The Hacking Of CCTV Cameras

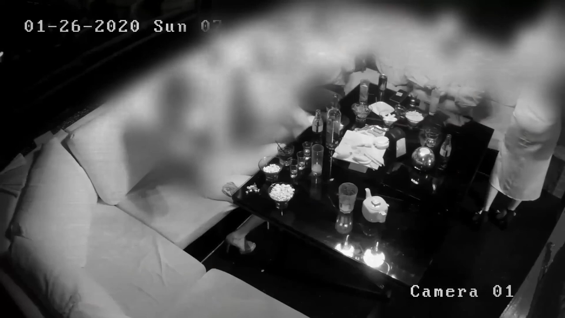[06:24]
Hacked cameras in the locker rooms and on the dance floor of an adult club, which should guarantee the privacy of their employees and clients.